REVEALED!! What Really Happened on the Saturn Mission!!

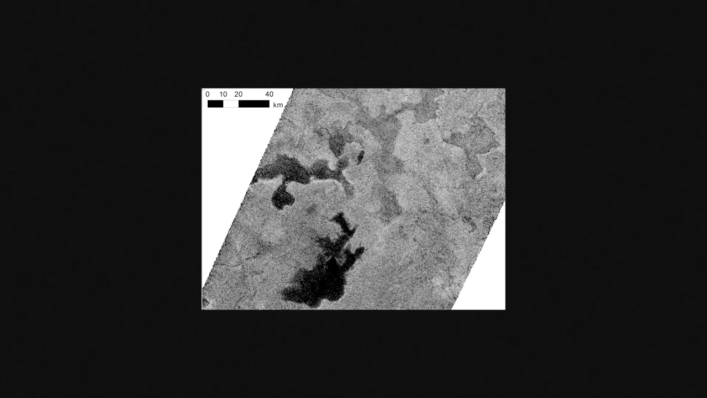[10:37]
The pictures showed lakes of methane that looked similar to the water lakes on Earth.